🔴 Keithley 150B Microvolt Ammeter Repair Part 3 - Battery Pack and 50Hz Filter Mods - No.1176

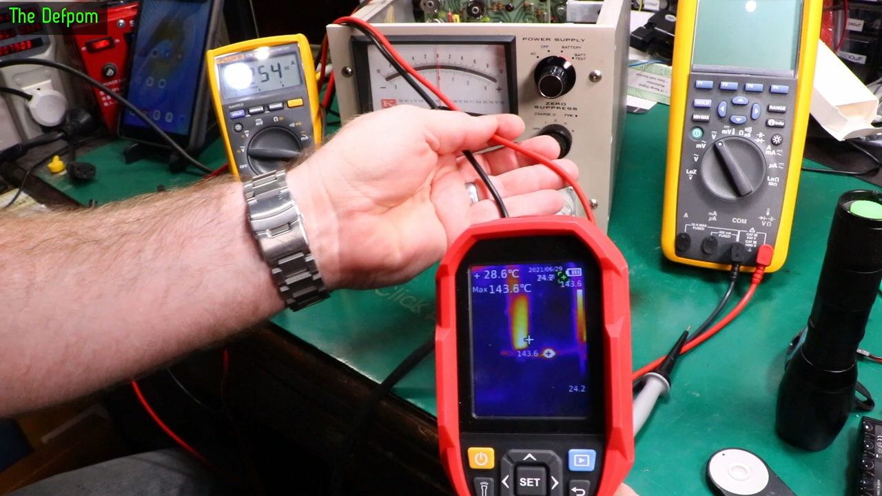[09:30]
On screen: spot 28.6°C, max 143.6°C
The clip leads are about 44. So yeah, that Zener's absolutely cooking. That is 151.
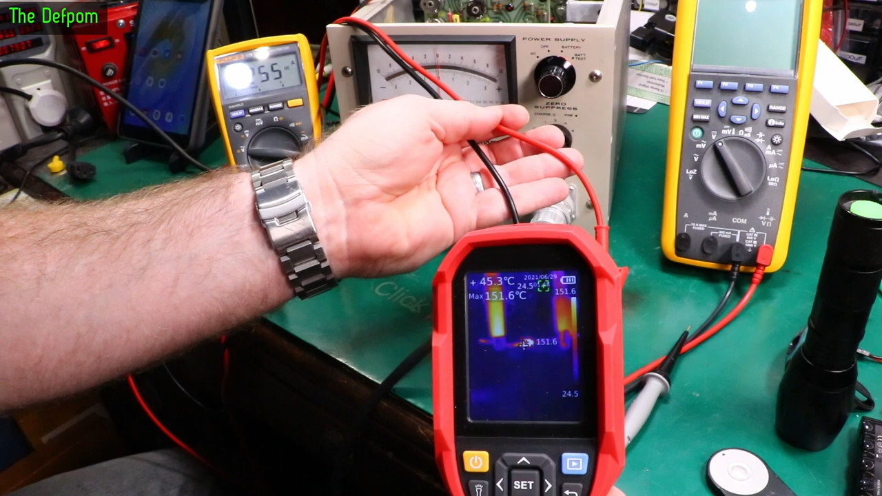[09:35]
On screen: spot 45.3°C, max 151.6°C
Yeah, 151 degrees. It's still going up. Let's turn that back off again and give it a break.
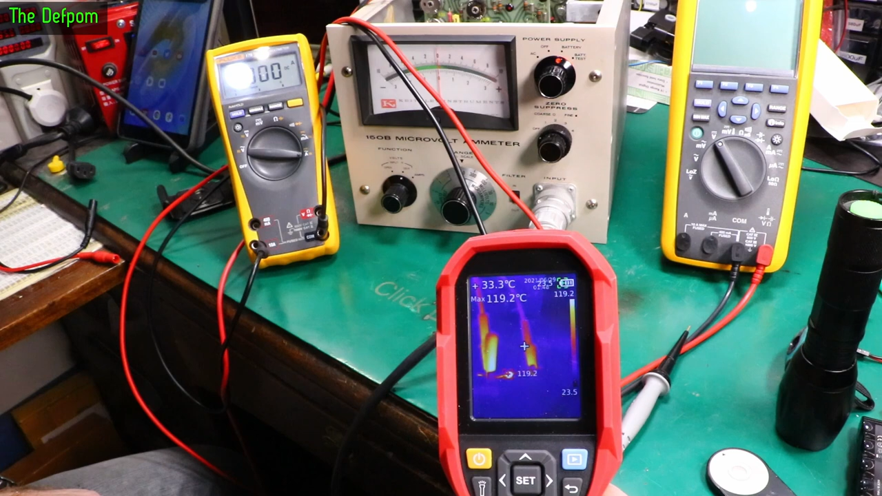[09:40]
On screen: spot 33.3°C, max 119.2°C
I'm standing at 98 now, 80, it's dropping down quite quickly. Yeah, interesting experiment. So I'll just try different Zener diodes.